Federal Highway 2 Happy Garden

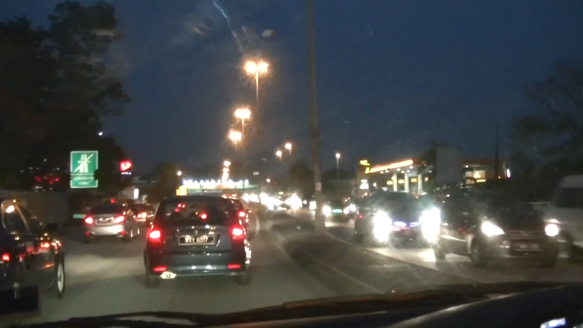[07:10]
So now we're going a bit on the right-ish. There are a lot of cars on a Saturday.
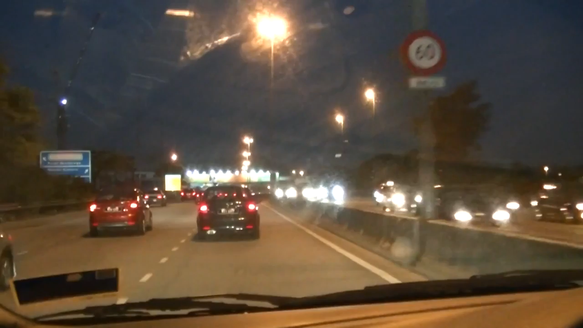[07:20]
So the highway is ending here as you can see the sign there. It's 60 kilometers an hour on this thing road thingy.
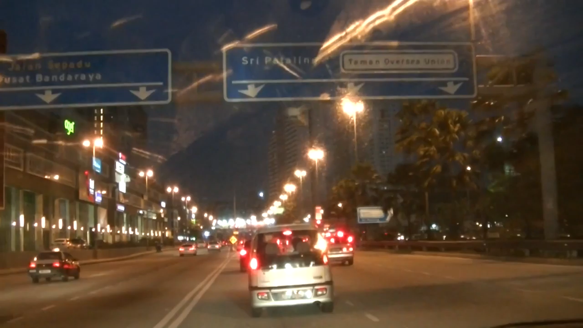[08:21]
And if you were to turn right it's Sri Pataling and OUG. If you were to keep to the left you end up at Mid Valley. And after Mid Valley KLCC or Kuala Lumpur Searching Center. No? Yes. What? Or end up at the what you call that place. The posh place called Bangsa.
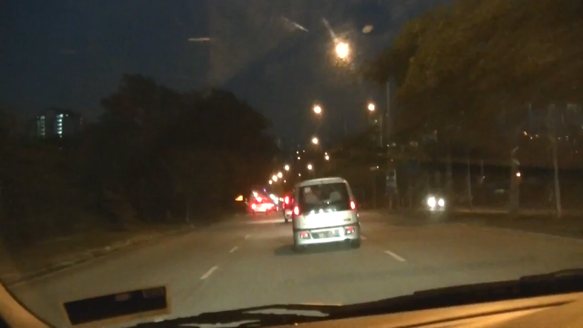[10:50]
We're going a bit left now. A bit more left. Quite a lot of left actually. Lefty lefty and uh going down now.
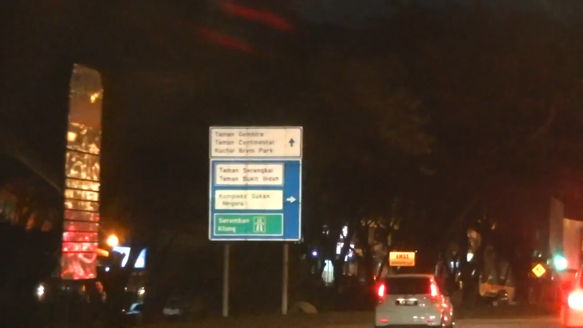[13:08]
electric motor so in front there you can go to uh let's see here let's focus seremban klang and the other gardens so we are supposed to turn right so i guess uh oh happy gardens quite near already it is right oh
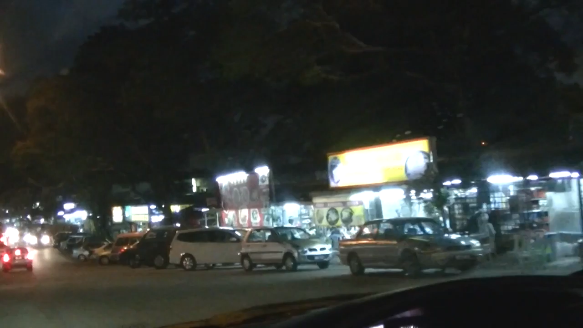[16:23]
it's dangerous so this place
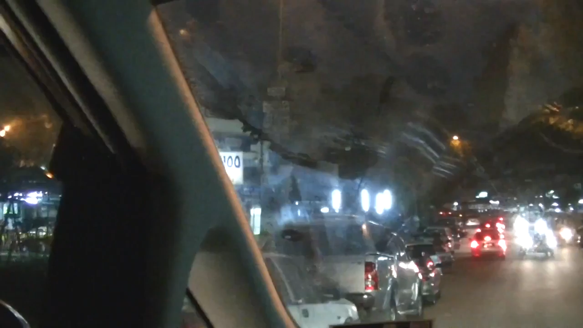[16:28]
is i guess happy garden there's a lot of restaurants here oh my god so where's monkey